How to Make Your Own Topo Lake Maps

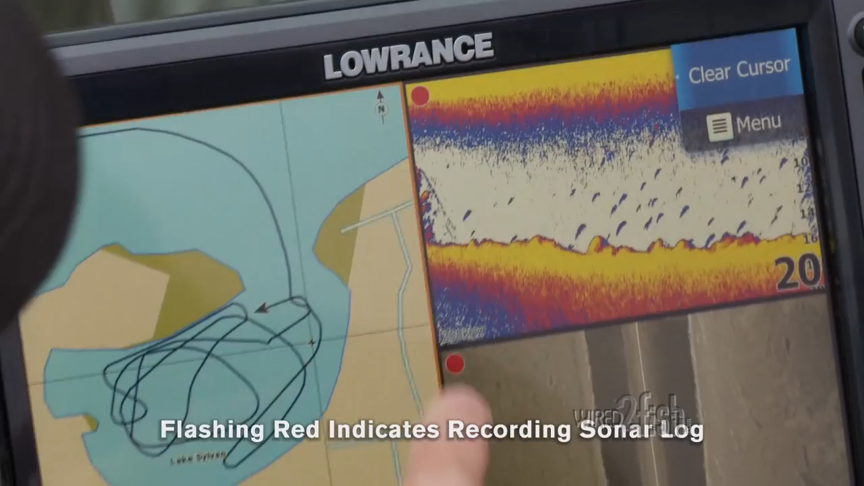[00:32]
an SD card you can deliberately survey or casually record while boating or fishing.